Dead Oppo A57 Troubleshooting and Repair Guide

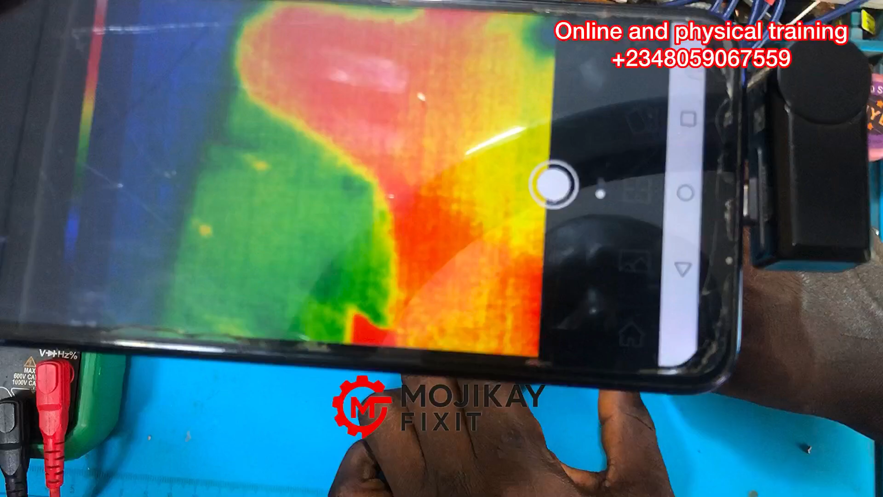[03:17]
of the pcb is consuming uh the current from our dc power supply take a closer look at the screen
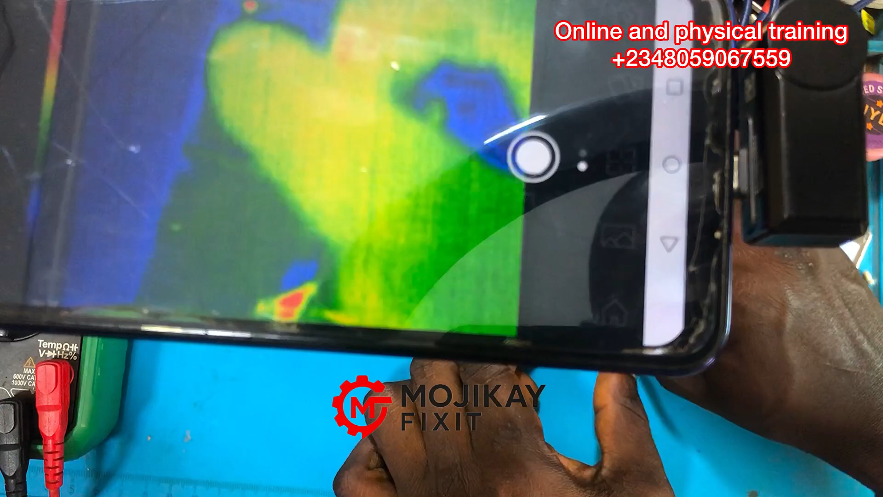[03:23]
you can see that red glow right there that is a short circuit on this mobile
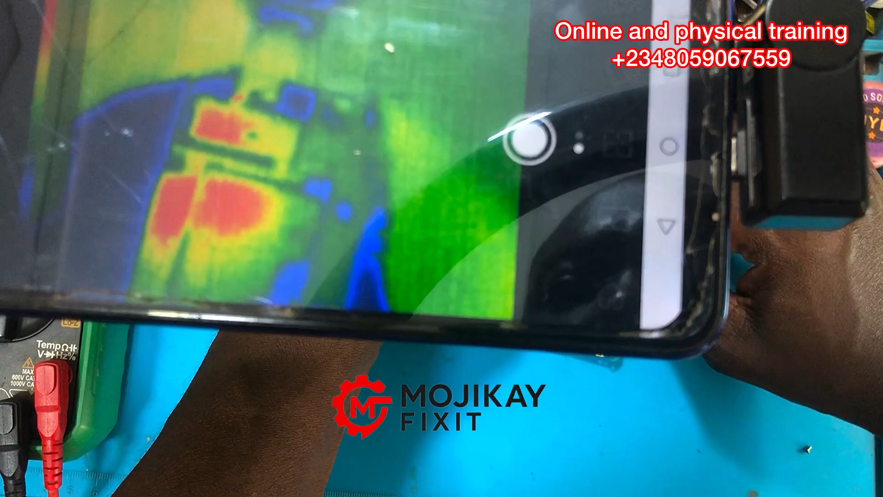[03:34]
pcb i'm going to do it again so it is very important for you as